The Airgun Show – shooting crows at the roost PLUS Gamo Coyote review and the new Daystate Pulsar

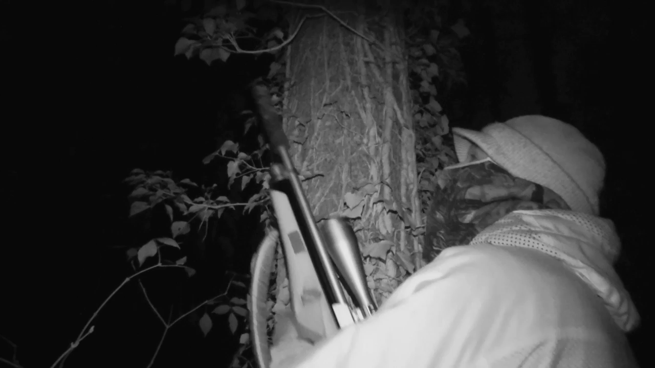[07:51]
By now the filming light is really fading, but it's not so bad through my scope, and I reckon I've got a few minutes left to make a final dent in the crow population.
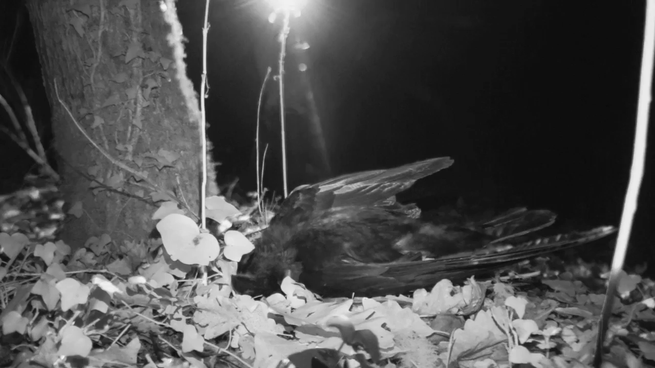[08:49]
but songbirds will also benefit from reduced numbers of nest robbing corvids.
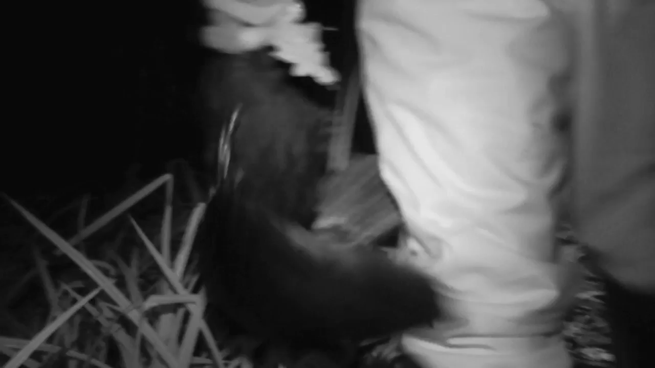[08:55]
With a reasonable number on the ground, I'm pleased with this evening's contribution, and I'm pretty sure the gamekeeper will be too.